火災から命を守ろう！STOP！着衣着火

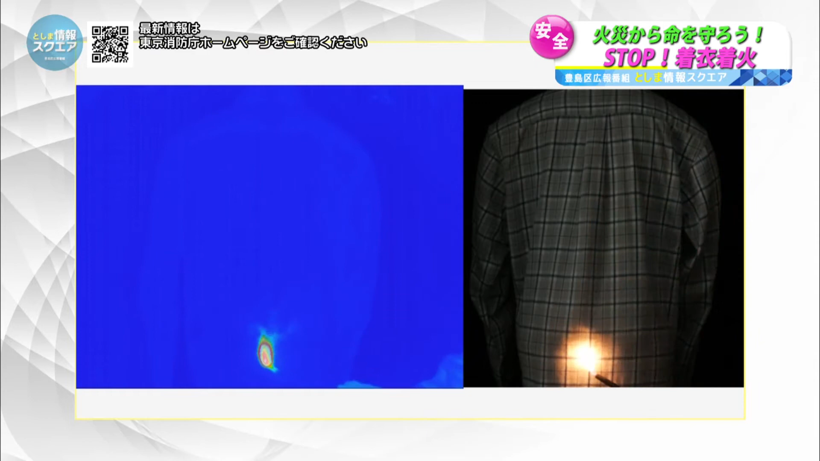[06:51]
ちょっと今火が一瞬に広がっているようなんですが目では見づらいですねはい左
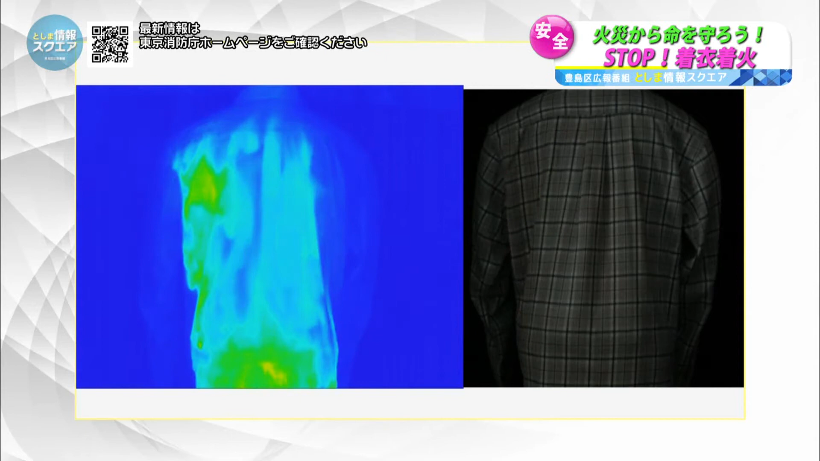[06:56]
側の熱画像の映像だと分かりやすいと思うんですが背中全体に熱が
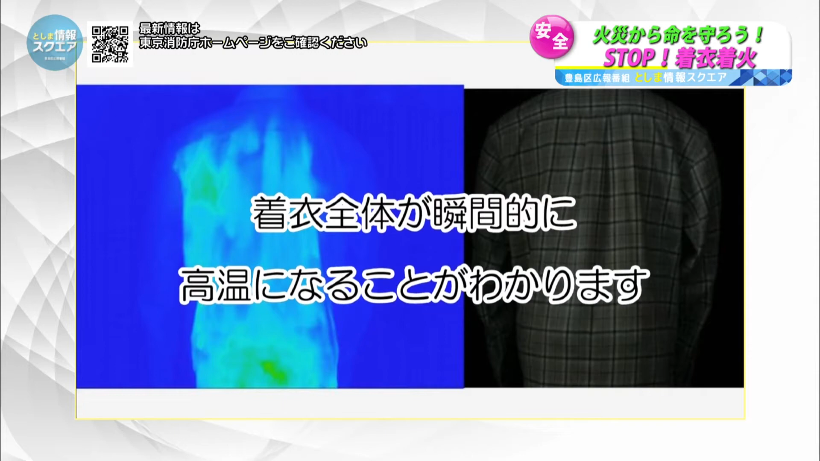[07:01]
伝わっているのが分かると思いますうーんなるほどまあ想像してたよりすごく本当に火の周りが早くて驚いたんですが